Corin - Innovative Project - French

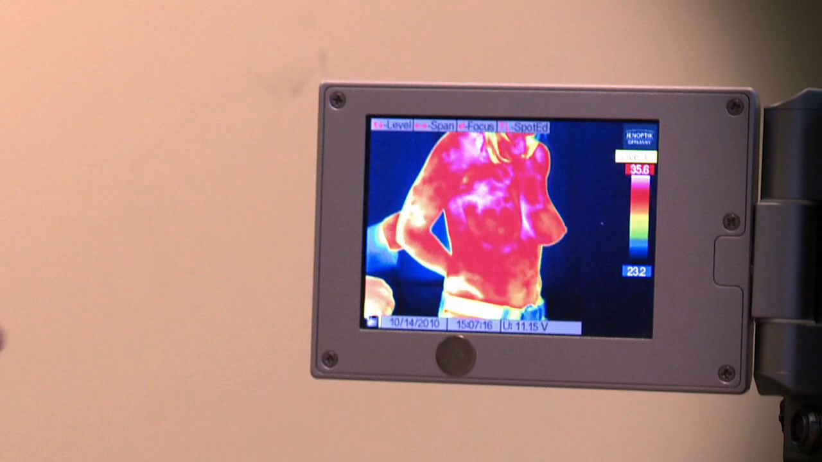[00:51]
Le soutien-gorge mal assorti, le plus souvent trop étoile,
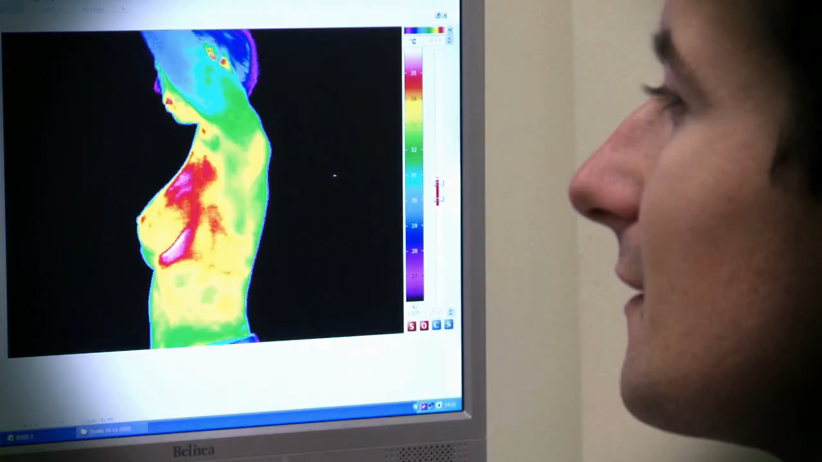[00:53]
fabriqué avec des baleines qui serrent la peau et le sein, entraîne des troubles du confluent lymphatique.
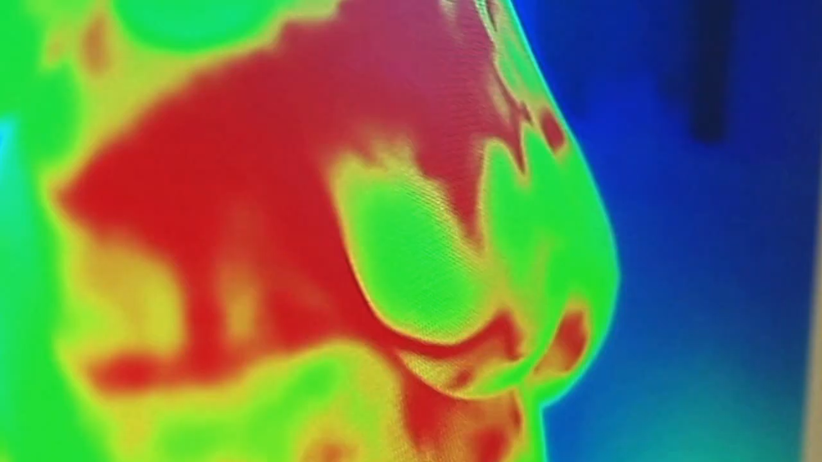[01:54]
Si le périmètre est trop petit, les baleines serrent la poitrine et la température augmente considérablement.
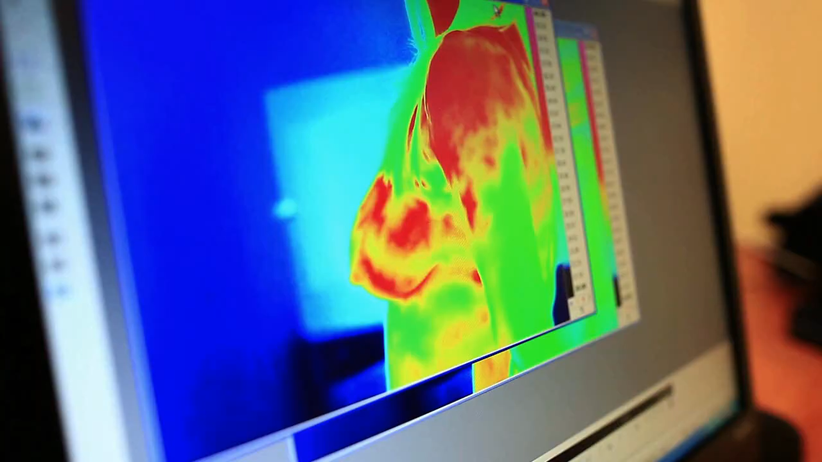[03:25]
en forme de lignes, dans les modèles des soutiens-gorge qui ont été modifiés.
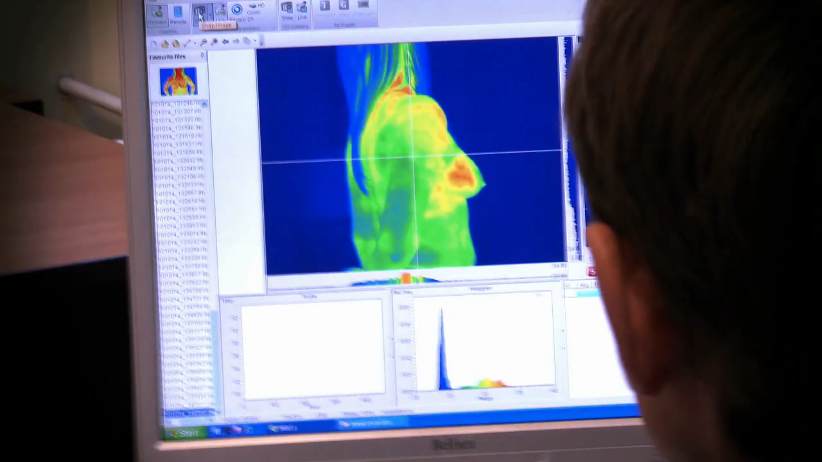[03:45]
Les ingénieurs de l'Université Polytechnique de Butch ont utilisé les caméras les plus
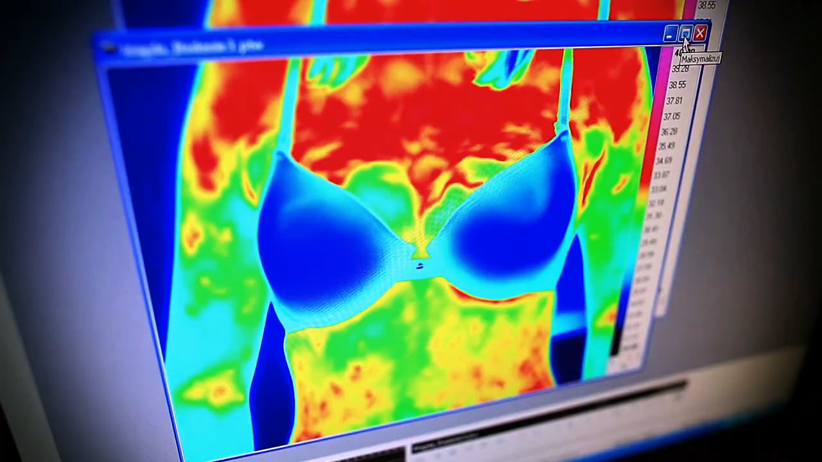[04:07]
ou bien où il y avait des frottements entre la surface du corps et le soutien-gorge. Si la couleur était rouge, la température avait augmenté.
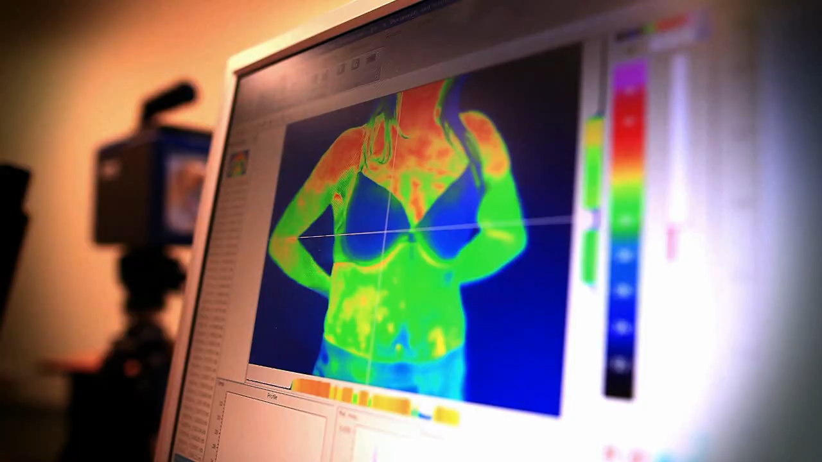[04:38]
La thermo-vision s'est avérée une méthode utile afin de présenter une liaison du
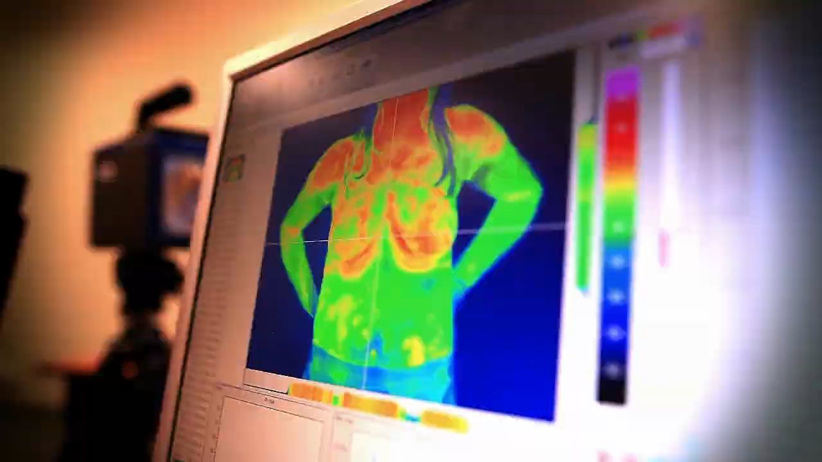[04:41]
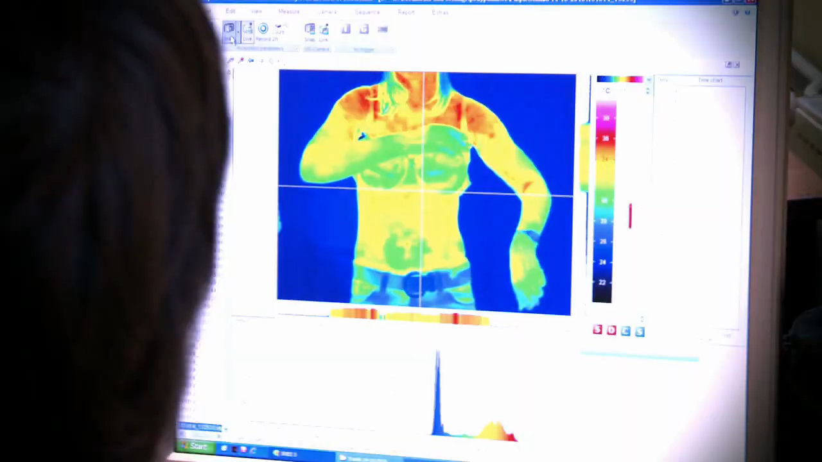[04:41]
débit sanguin par la suite pour une température de la peau du sang.
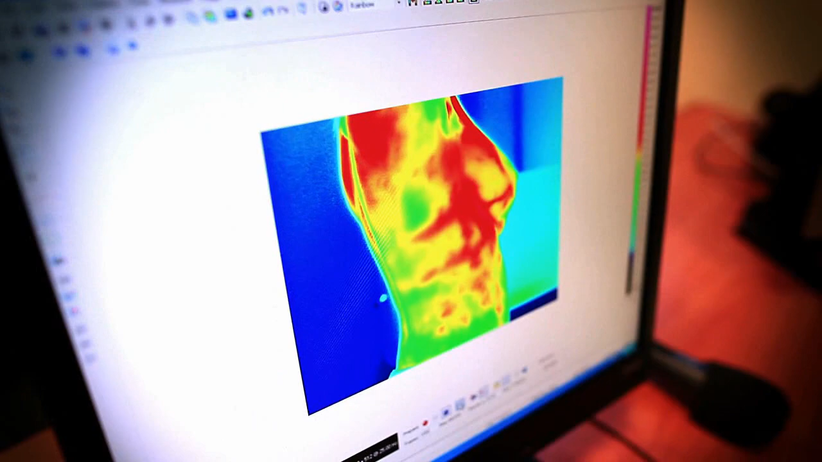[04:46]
Grâce à nos expériences, nous savons clairement que les soutien-gorge trop étroit entraînent de grandes différences de température.
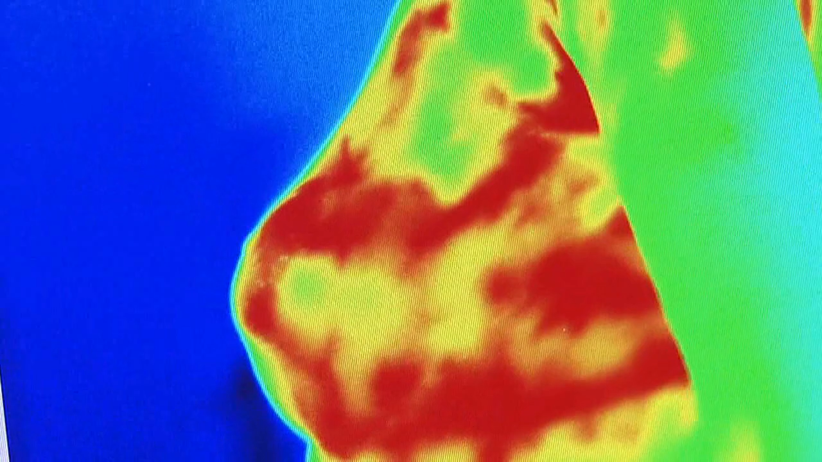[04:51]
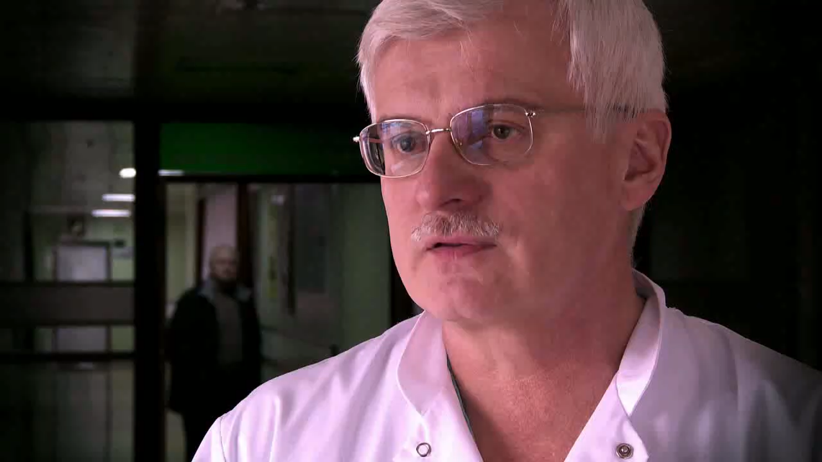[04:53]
Cela dépend du type de sein et du contenu des tissus graisseux.
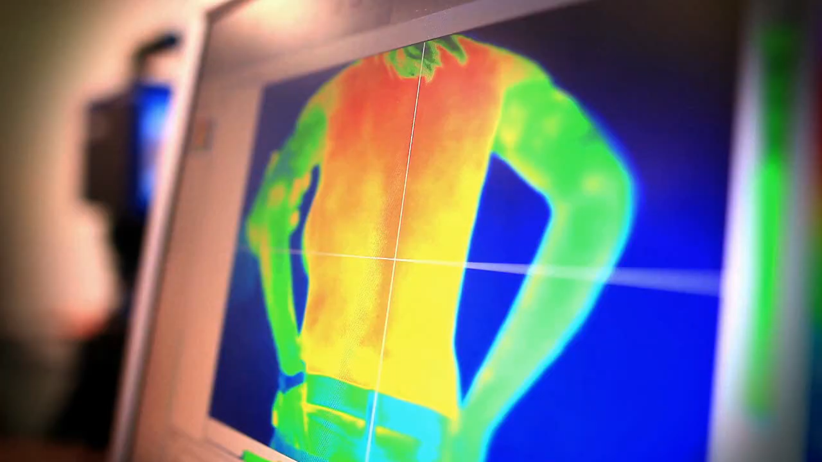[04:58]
Il y en va de même pour les soutien-gorge trop larges. Dans ce cas, il s'agit de frottements.
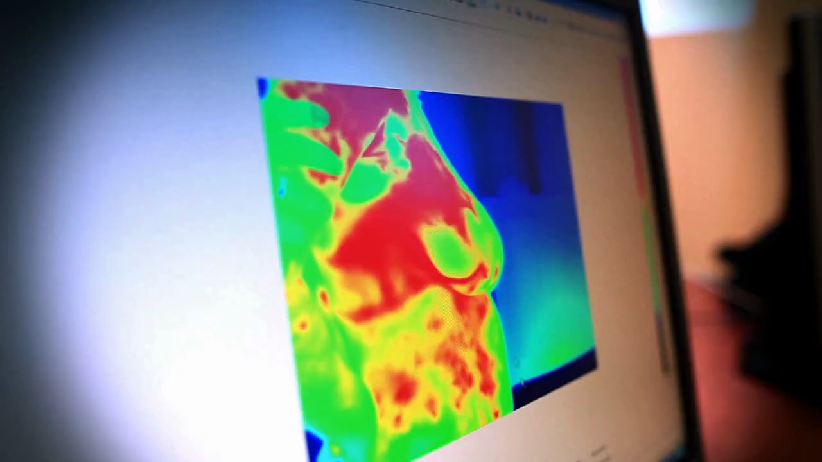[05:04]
Et quand on voit les points de contact sont également plus.
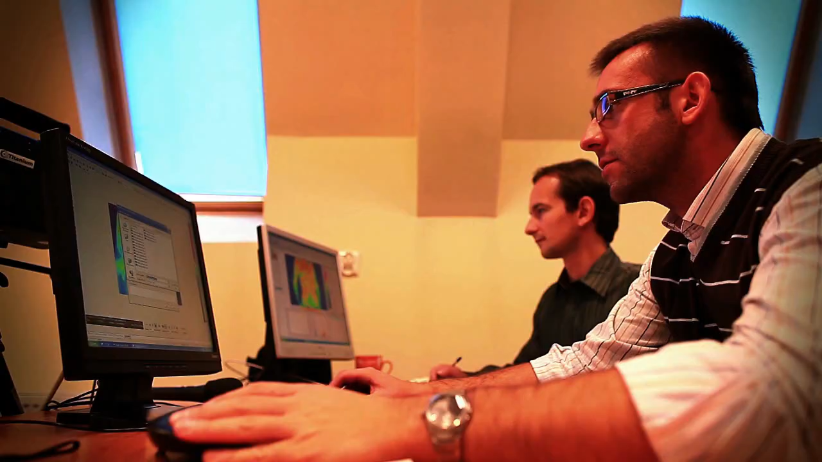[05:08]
Et à l'heure, quand le débit sanguin est moindre, les points de contact sont plus froids.
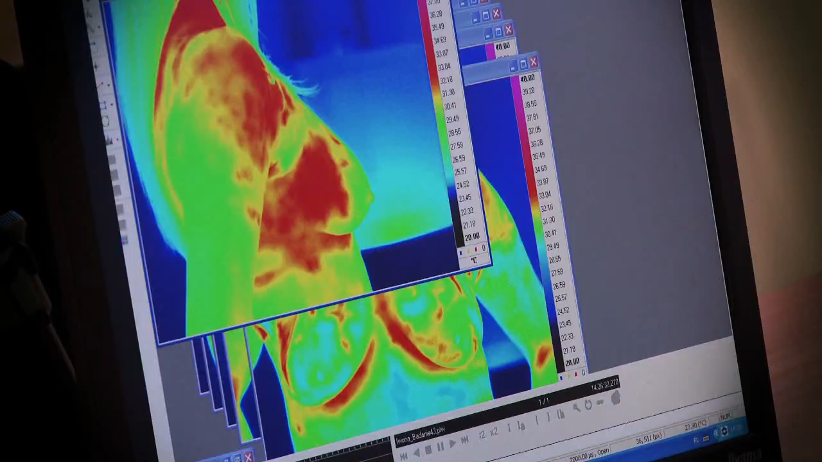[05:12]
Il est important de connaître la technologie de création des tissus graisseurs. Les examens thermographiques s'avèrent très adaptés.